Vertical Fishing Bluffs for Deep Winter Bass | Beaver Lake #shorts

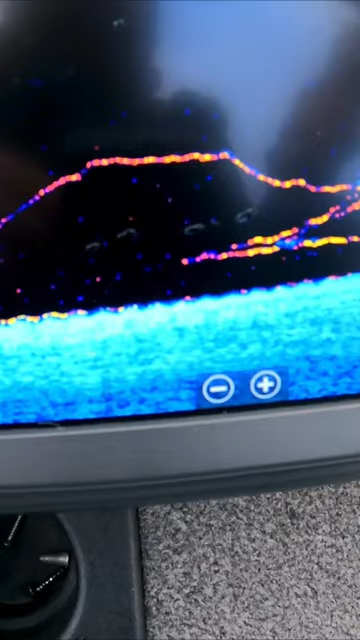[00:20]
squiggly line that was my bait and then I had about two or three of them looks like another one going down
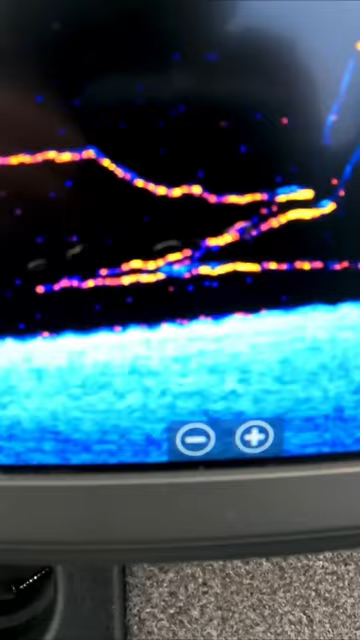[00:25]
just kind of waited for that tug there it is just